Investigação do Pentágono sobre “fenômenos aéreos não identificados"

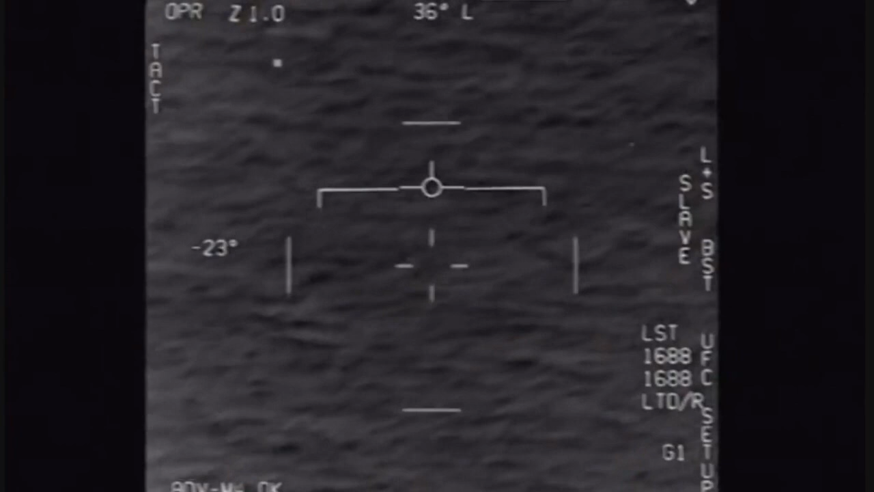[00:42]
Daí aparece o objeto virado no jiraya, em uma velocidade incrível, fazendo manobras que desafiam as leis da física, e a resposta é... Ah, é um balão.